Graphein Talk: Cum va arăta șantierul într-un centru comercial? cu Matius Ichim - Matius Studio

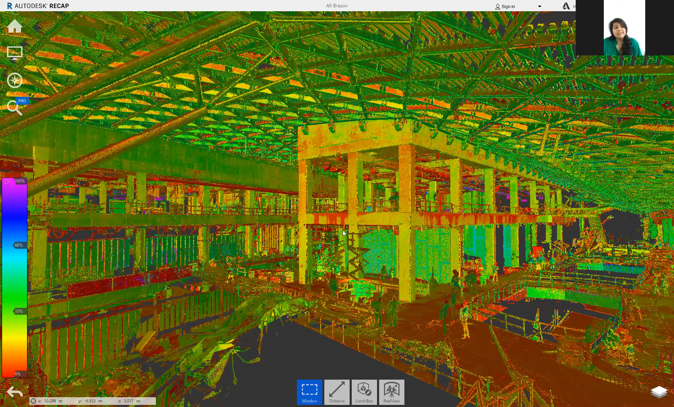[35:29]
momentul în care mergi și te apuci de scanat cumva îți adaptezi modul de lucru și în funcție de ce vrei să opti de asta o să aici de exemplu este molul din
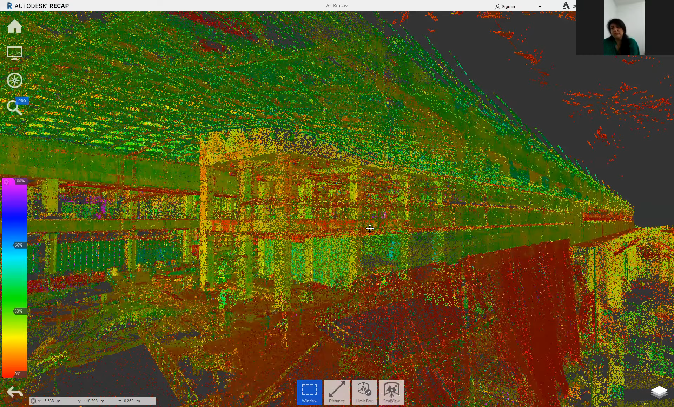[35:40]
Brașov
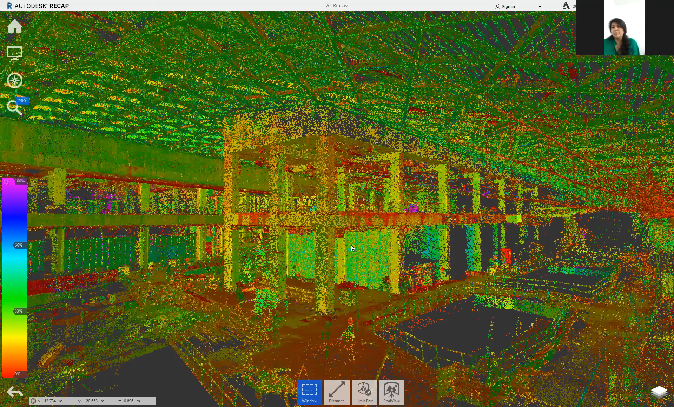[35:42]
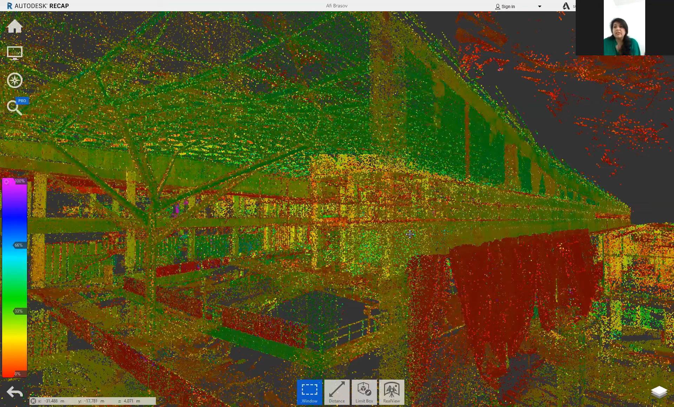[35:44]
și aici scopul era un model 3D pentru partea aceasta din fața a structurii
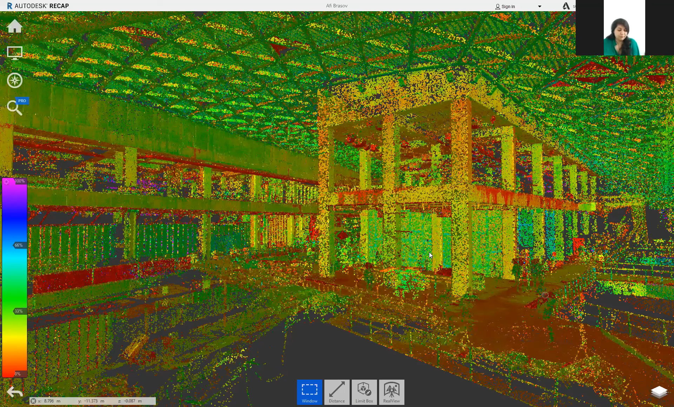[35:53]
de beton de asta adică nu sunt foarte multe detalii în rest de exemplu la la substanță dar
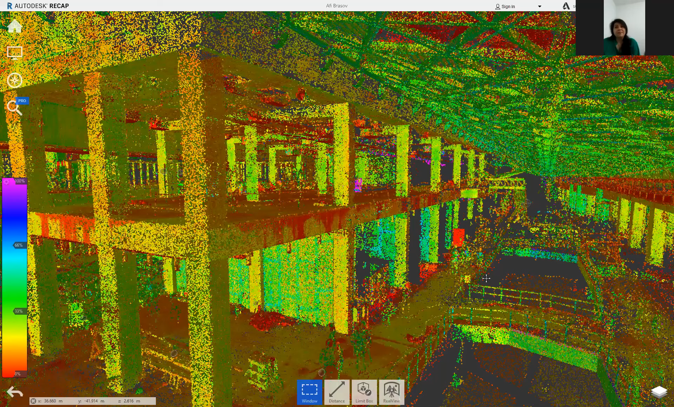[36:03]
ca idee norul de puncte este foarte complet poate să fie
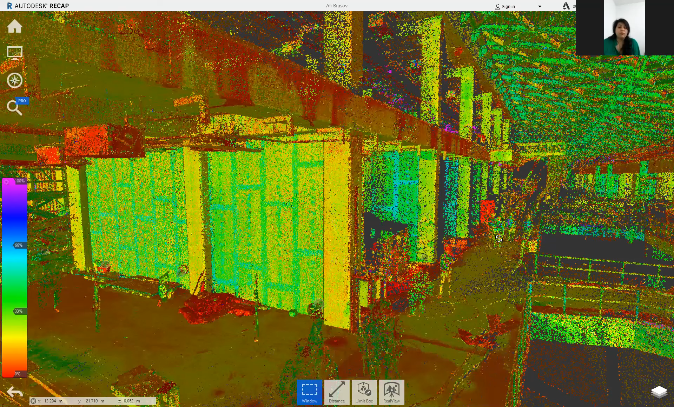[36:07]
foarte complet la fel în funcție de specificul lucrării putem să vedem orice element ne interesează de exemplu aici ar fi structura metalică dacă avem nevoie aici se vede foarte bine structura de beton Denisa poți să-l lași o imagine când se mișcă e sacadează
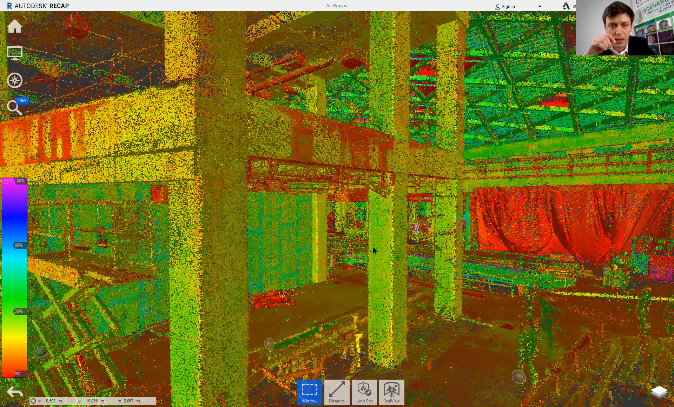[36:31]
și se văd destul de multe
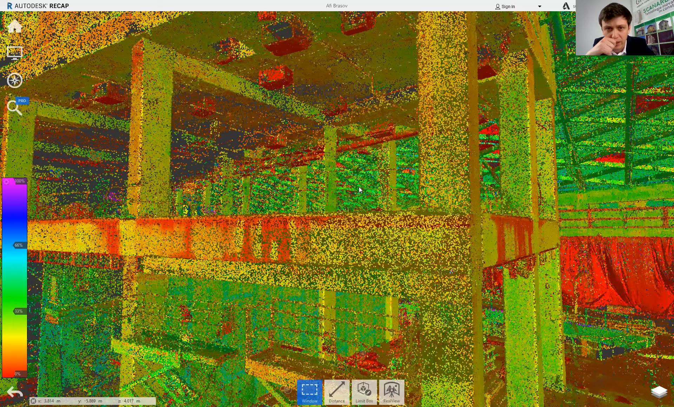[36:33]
elemente când e oprită imaginea
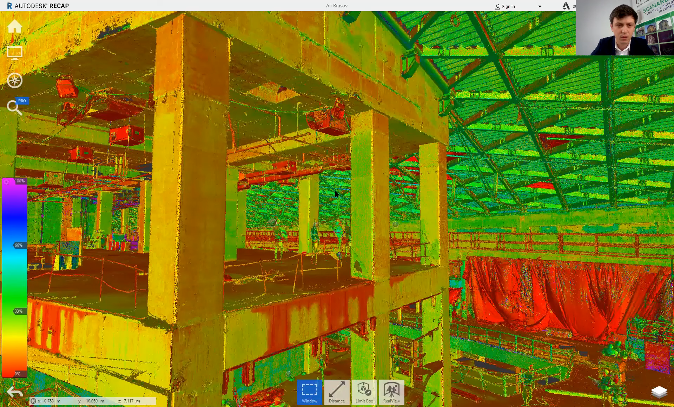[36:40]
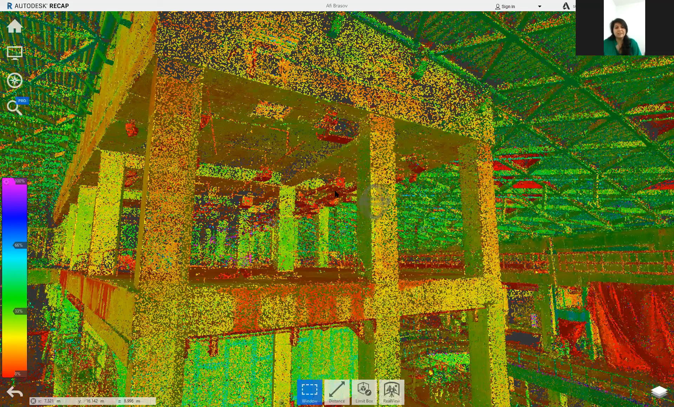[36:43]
cu asta de exemplu adică se pot observa detalii și la fel de exemplu aici sunt niște guri de aerisire țevi dacă avem nevoie cum am zis structura metalică din partea de sus aplicația ar fi destul de variată și destul de multe în funcție de dar depinde foarte mult ce
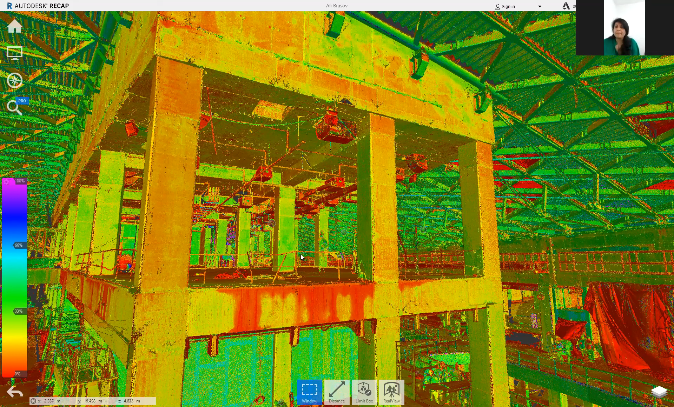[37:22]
ce se dorește adică unde vrem să ajungem cu norii de puncte și unde specificul lucrării ce vrem să facem în continuare tu Măcius ai avea ceva întrebări
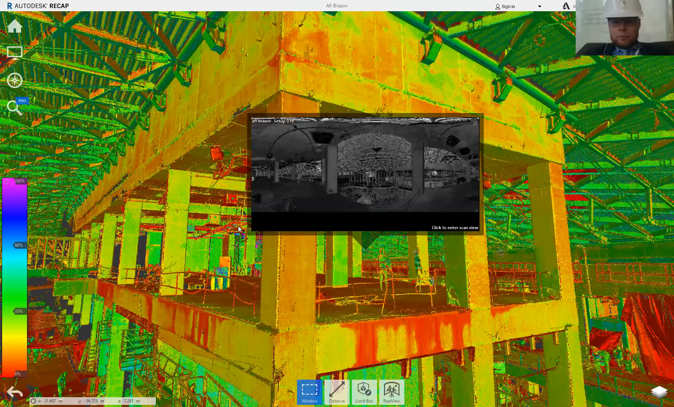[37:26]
legate de norii de puncte de vizualizare și ceilalți care ne urmăresc la fel dacă aveți vă rugă eu aș avea două sau chiar trei întrebări prima este deci am înțeles asta cu dă click pe un punct și îți dă informații despre înălțime corect și poate să-ți da și câteva informații despre ce
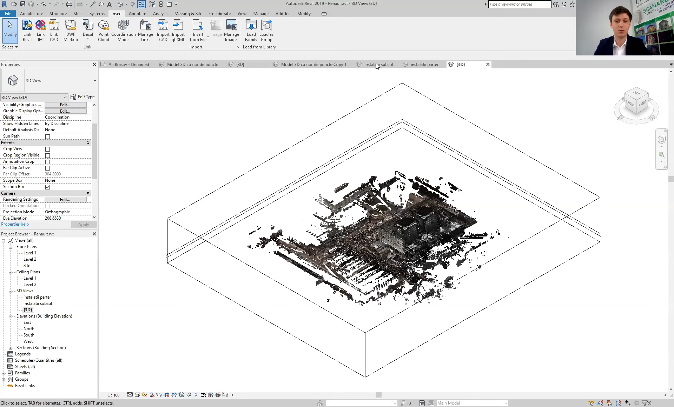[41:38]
calibrat acolo exportă cumva și a poate dacă exportă dvg înseamnă că se poate importa în sketchup corect? Norul de puncte vine în în funcție de de scenerul pe care se scanează are anumite formate apoi se prelucrează folosind softurile specifice de scenerul cu care a fost scanas iar după exportul din softul de
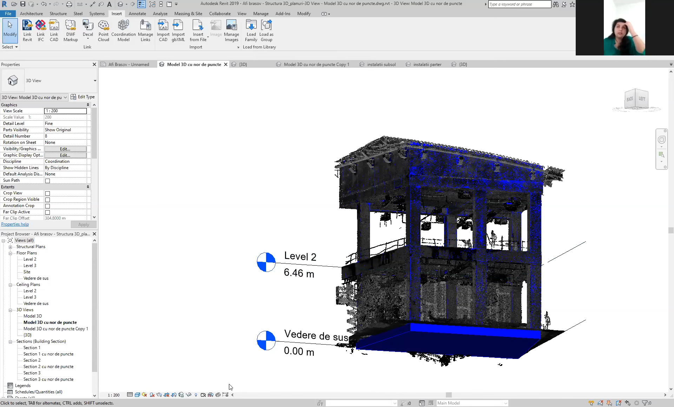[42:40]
pot fi folosite pentru fiecare lucrare în parte nu norul de puncte nu generează automat un model 3D el este efectiv cum v-am zis o imagine a unor o multitudine de puncte care formează el ca întreg un 3D adică e ca și puteți să vă gândesc ca un fel de cub care nu are o suprafață ci are o suprafață definită de puncte foarte foarte multe puncte și atunci
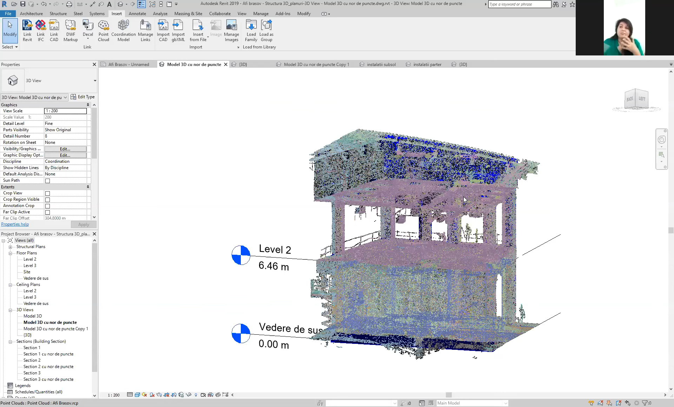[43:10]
când îl miști în 3D de exemplu poți să-ți dai seama de ce se întâmplă el ca
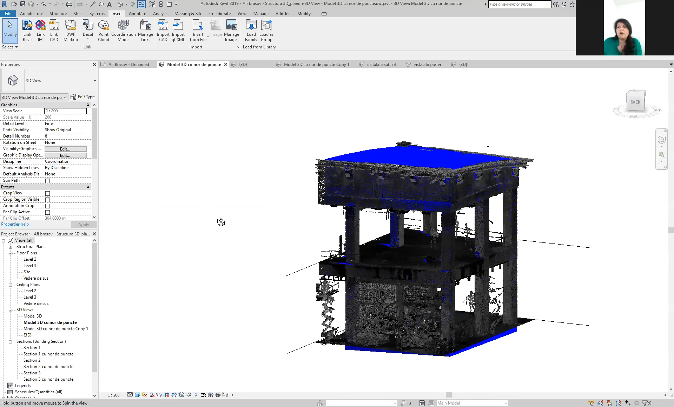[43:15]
obiect aici este și ce dimensiune are un fișier de autocad de exemplu acesta ca din imagine cam ce dimensiune ar avea fișierul de autocad nu este foarte aglomerat adică are în jur de nu știu 10 kilo mega un fișier normal adică el consideră norul de puncte ca și când ar fi o referință externă nu ca și